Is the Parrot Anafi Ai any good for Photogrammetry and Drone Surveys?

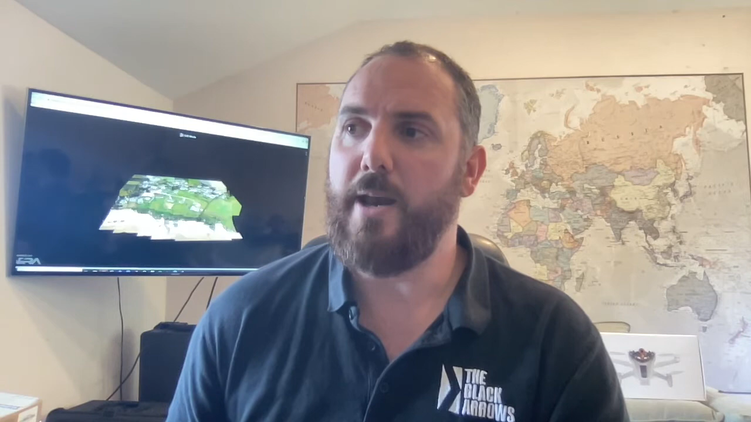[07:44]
So we're looking at around about 150 million polys in this, which basically means, yeah, a lot of detail.